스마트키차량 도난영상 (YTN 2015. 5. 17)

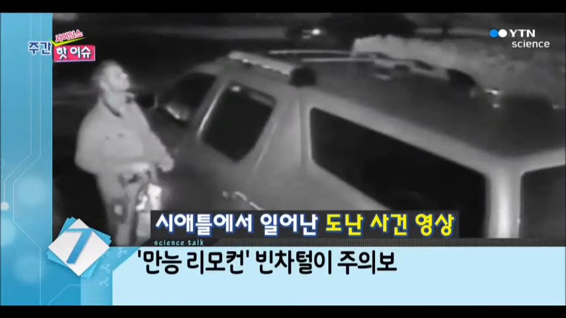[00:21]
도난사건 영상입니다 한 남성이 차 안에 손전등을 비추더니 훔쳐갈 물건을 확인하고 자연스럽게 문을 열고